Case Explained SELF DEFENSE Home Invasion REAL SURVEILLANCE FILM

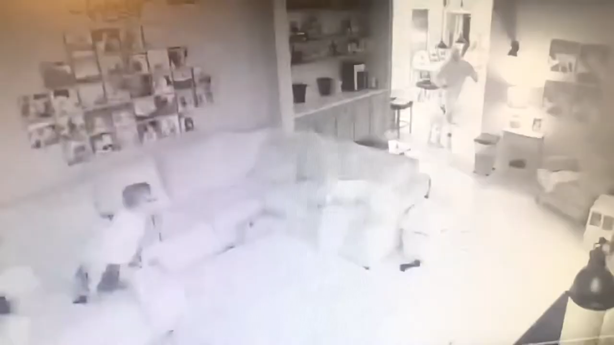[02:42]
And the boyfriend has to be commended big time. Because watch what he does when this guy invades their home. Now, the kid's running out of the house. The wife's calling the police. Poor dog is standing right there.
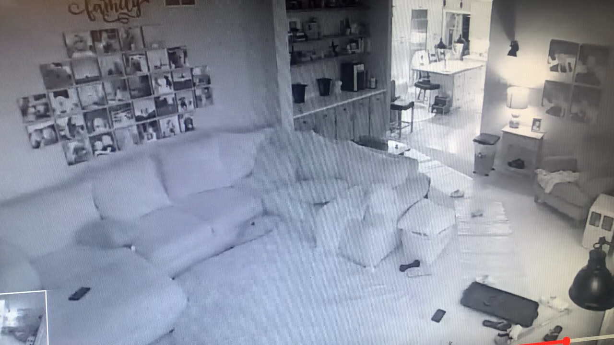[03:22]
Not at the subject, to give him a warning, to get him, to get out of the property. But look how he beats his ass. This is crazy. I mean, awesome for the boyfriend. He's protecting his house. He's protecting... He lives here. He's protecting his girlfriend. He's protecting the children. He could have killed the guy if he wanted to, but... He didn't. He did the right thing. And just as a follow-up...
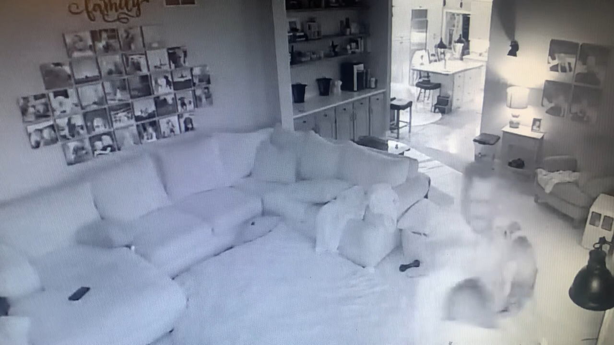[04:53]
This is what happens in these situations, these domestic situations. I mean, you're talking about... This guy with the hoodie is divorced. He's got restraining orders against him from the wife. From the children. And he still showed up. Came right into their home. Dropped his cell phone on the floor, if you notice that. And then got his ass whooped. Let's see if he picks up the cell phone. That would be interesting. Because that would place him there as well.